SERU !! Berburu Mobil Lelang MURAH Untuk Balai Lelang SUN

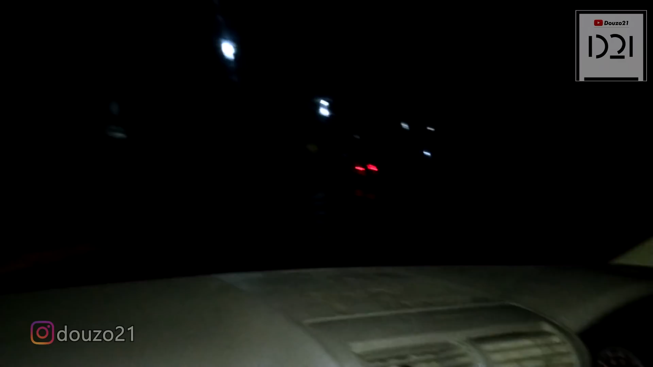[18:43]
Ya, seperti ini kondisinya, agak gelap. Ini masih di daerah apa nih, Om ya? Perkampungan ya, Om ya? Kompleks tapi perkampungan.
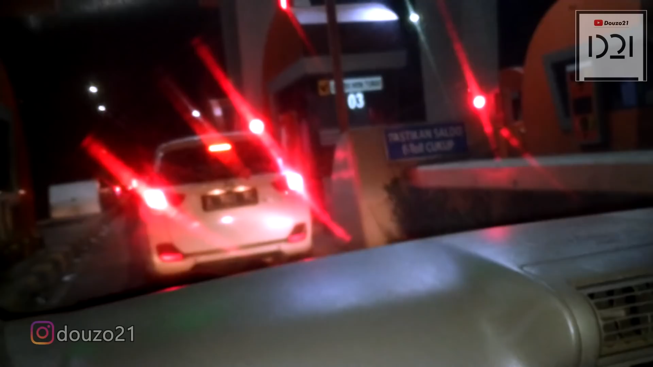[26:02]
Di sini total semua nanti 37.500, kita sampai di Jakarta. Bismillah, kita mau masuk tol. Semoga kondisi kaki-kaki atau di ban termasuk satu unit atau satu mobil ini aman.
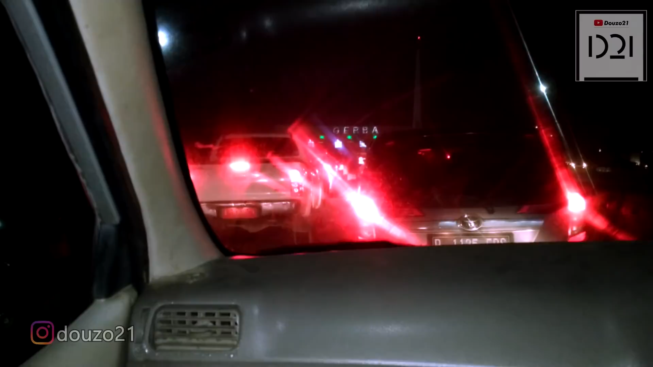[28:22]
Alhamdulillah masih dalam kondisi aman. Semoga nanti sampai pool di Balai Langsun dalam kondisi aman dan selamat. Oke, okay guys, stay tune di video gua.